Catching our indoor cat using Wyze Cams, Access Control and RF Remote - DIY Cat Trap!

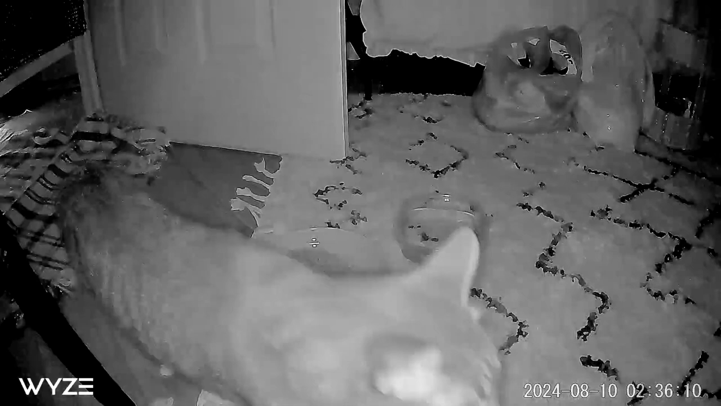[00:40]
then I hit an RF switch which drops the mag lock cat kind of freaks out a little bit and then at that point told my wife to come down she opened the door and the cat ran out into the main house